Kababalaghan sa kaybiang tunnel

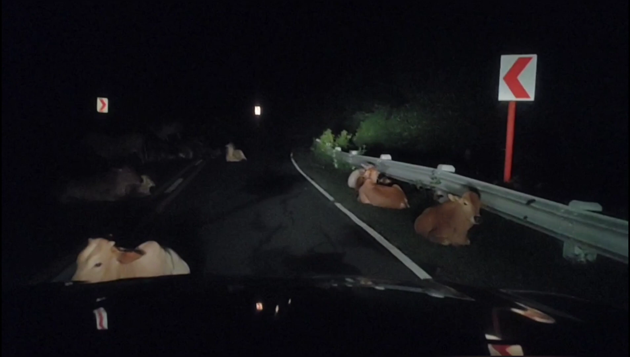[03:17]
Umalis na yun. Sabi-tabi po. Hindi umaalis yung day niya. Kaya ang daming baka.
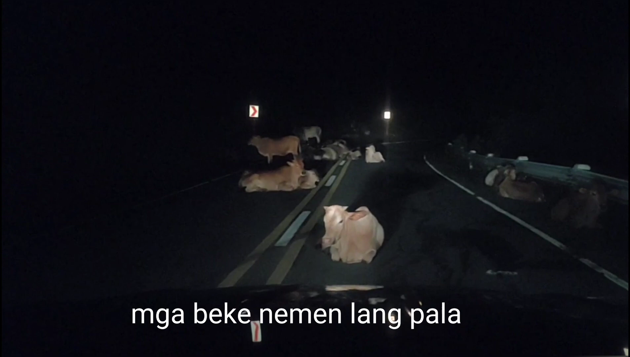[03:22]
So ang iwas talaga. Picture ako. Eh, gitna lang natin. Tabi-tabi po. Hindi mo kayang. Oh, picture niya rito. Kimin, Olay. Ang daming baka. Baka naman. Yan ang totoong baka naman. Baka, baka. Ang dami, day. Sabi-sabi, pasensya na. Iba ko masagasaan mo ako. Malang masagasabihin to. Dali po.